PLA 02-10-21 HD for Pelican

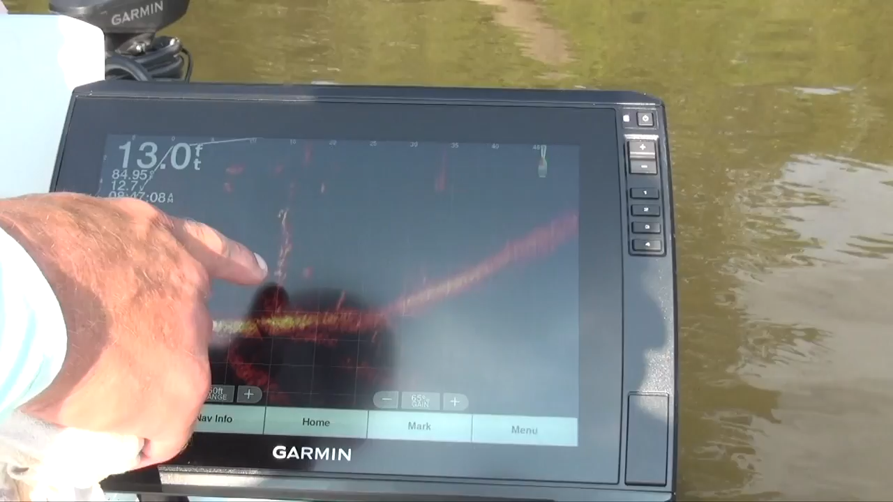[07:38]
On screen: depth 13.0 ft
And these are crappie on that log. Let me narrow.
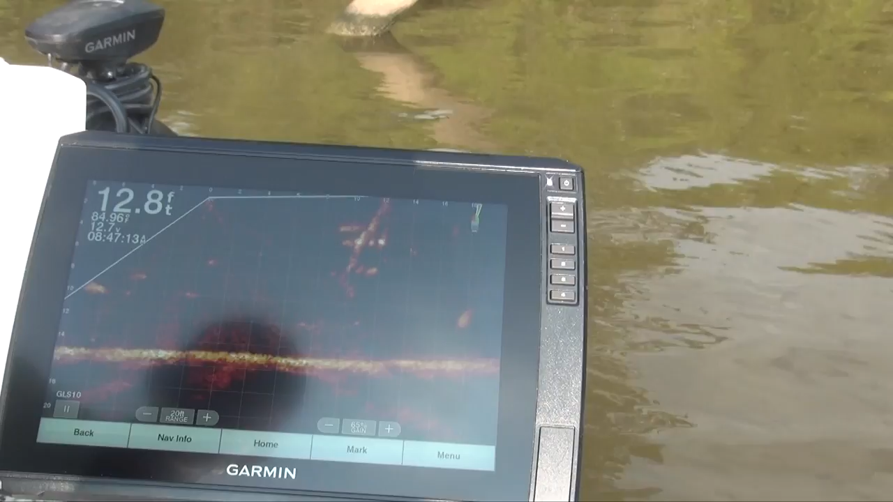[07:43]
On screen: depth 12.8 ft
These are all crappie. And there's a gar up top waiting to, you know. I'm looking at fish anywhere from 6 feet down.
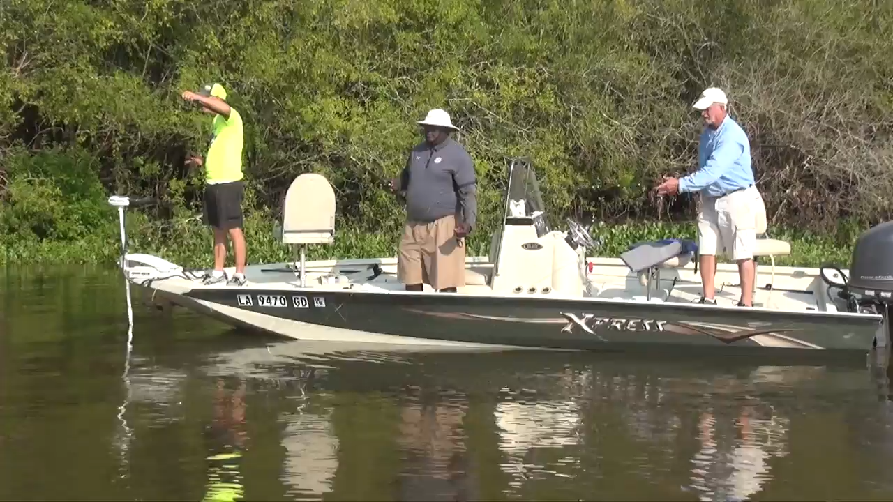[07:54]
And that log kind of goes slanted, obviously. That's probably 20 or 30 right there. Yeah, because you got a glare. Mm-hmm.
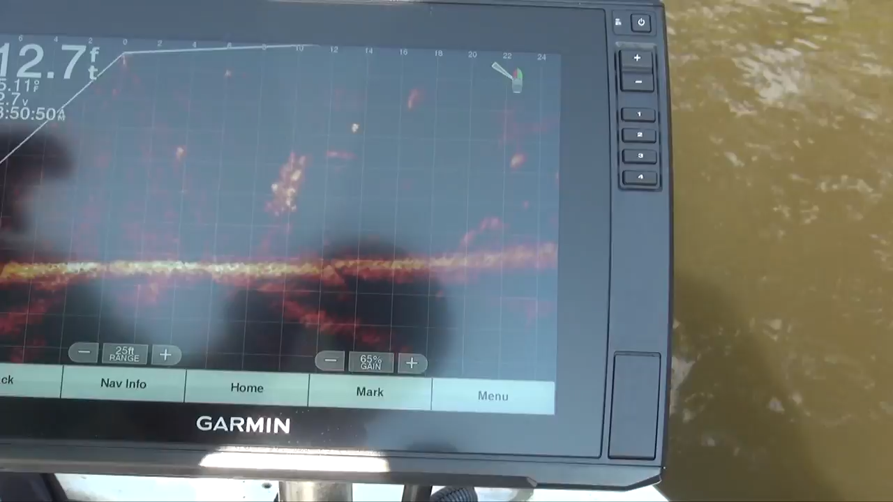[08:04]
How about now? Oh, I see it. Okay. Ooh, they're piled up. Mm. There's a bunch of fish on the screen, y'all.